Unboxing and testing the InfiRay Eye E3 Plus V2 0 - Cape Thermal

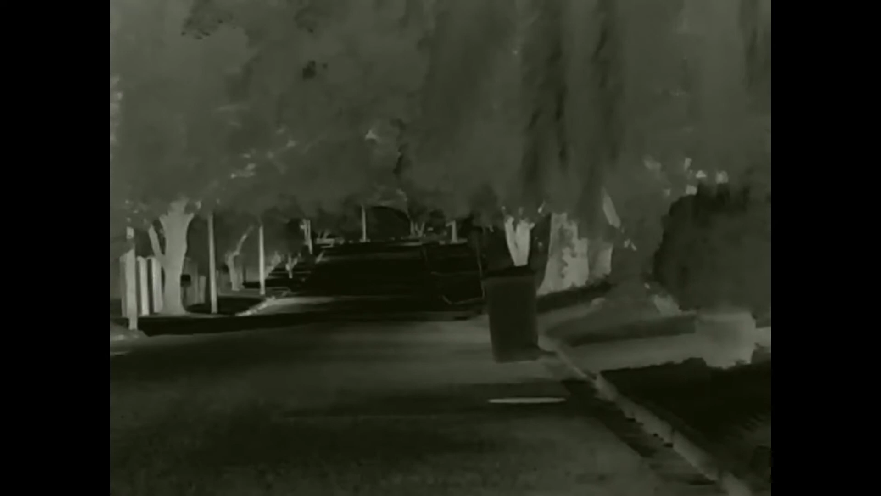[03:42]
This is a 400 meter stretch of road and it just showcases what happens when a vehicle drives past in the field of view.
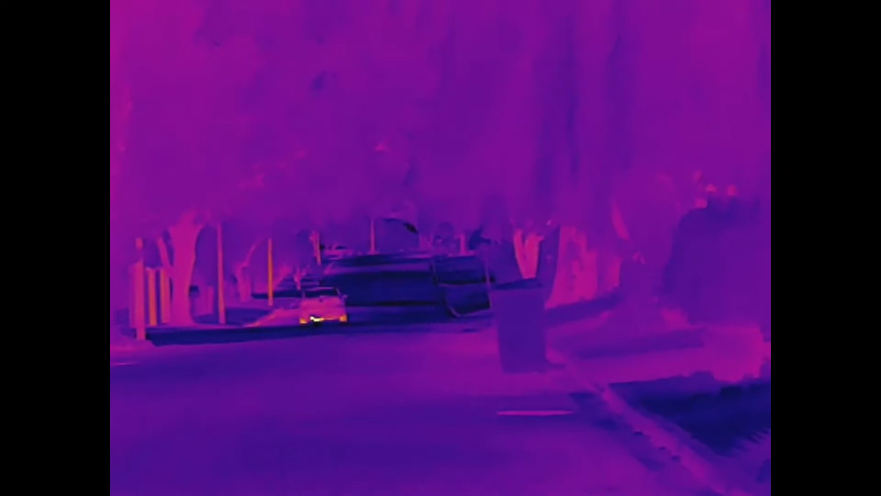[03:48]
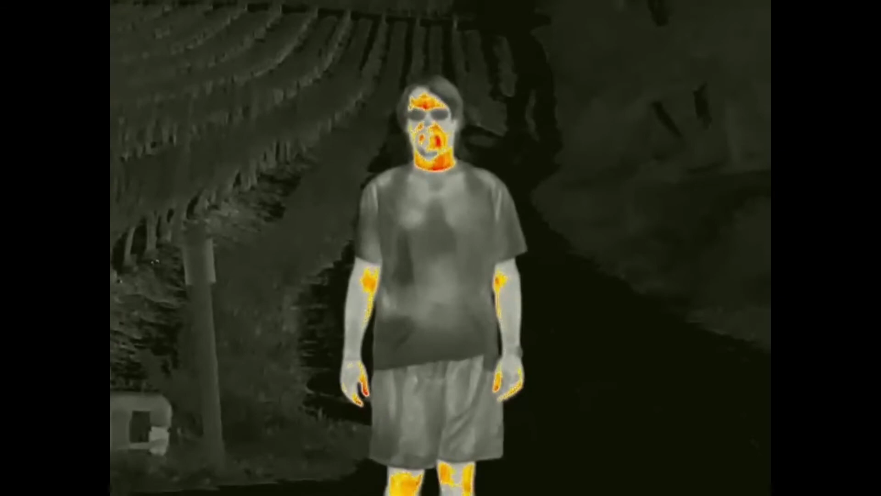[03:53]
Next up is just a sample of what it would look like when changing through the color palettes during normal viewing. Here's a video recording of Lion's Head in Cape Town.
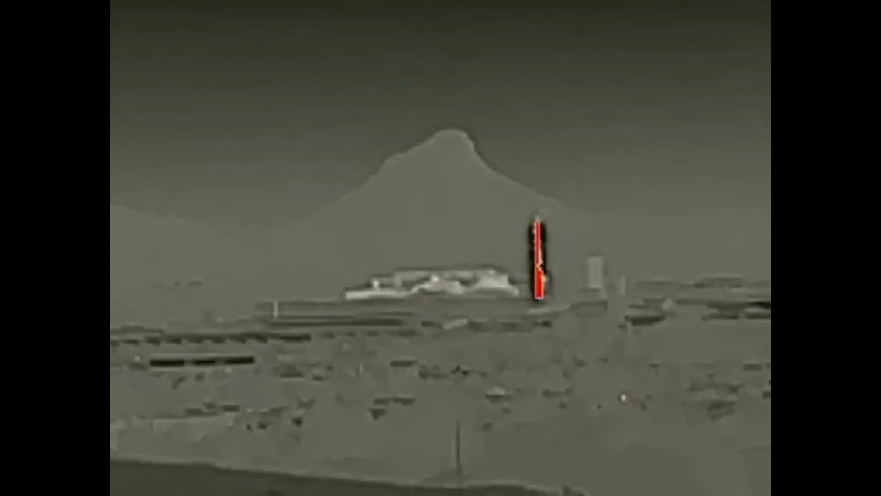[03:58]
This was taken at a distance of roughly 25 kilometers.
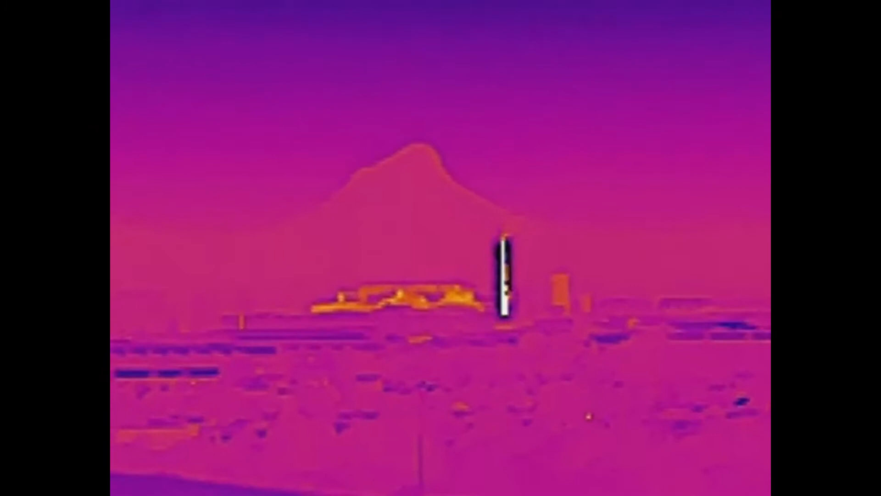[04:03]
Notice the heated smoke stack in between where I was standing and Lion's Head itself.